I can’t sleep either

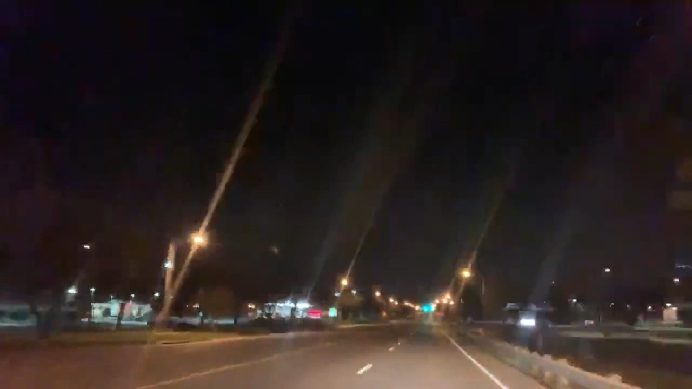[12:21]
There's no party. I mean, well, I don't know about that, but there's no, it's quiet. There's no one on the street. You know, you guys see? All right, I'll bring it back.